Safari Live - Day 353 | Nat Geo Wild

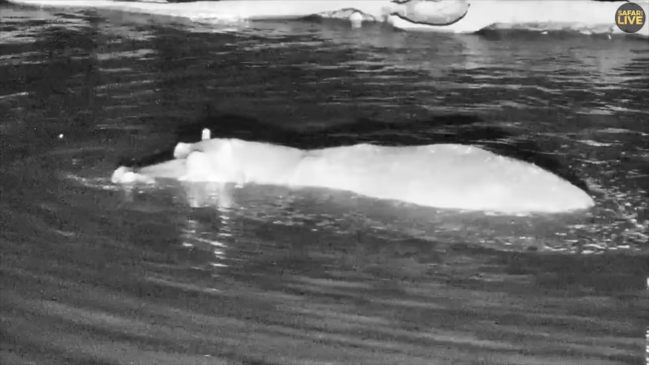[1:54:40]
the untold activities and stories that are happening by the damn camp. So it is normal for the hippopotamus to spend time in the water hole even if there is no sun.
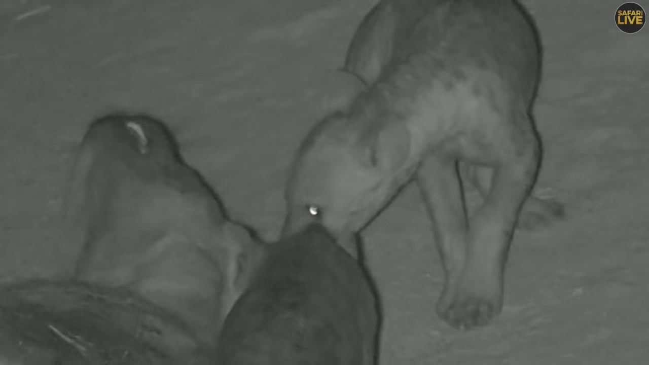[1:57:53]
I'm pretty convinced that one is a female. I'm almost certain. And the other, I think, is a male. But I haven't had as good a look. And it is actually... Oh, cute. Love me. Love me. Please don't bite me. Please don't bite me. Oh, getting into the danger zone there.
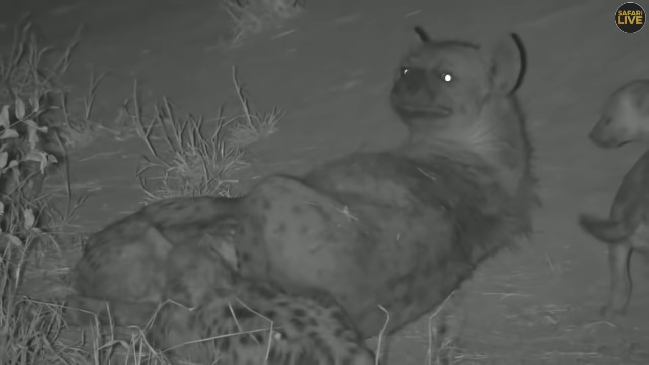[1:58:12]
June, be nice. Yeah. Oh, you asked for that. She's trying to suckle her cubs and you're being a pain. The begging of June's cubs obviously got through.
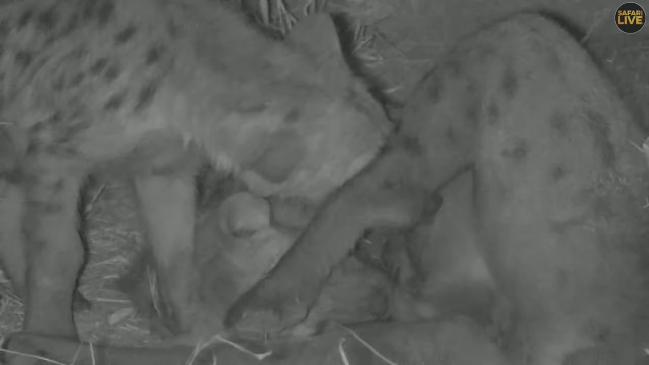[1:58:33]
To the point that they are now allowed to suckle. The good news, of course, for everyone is that they have moved further onto Juma. Which is fantastic for us. Because it means that they're going to stick around. Oh, wow. Speaking of dam cams and all sorts of surprises, let's go across to Rusty, who has one for you. Go Bid.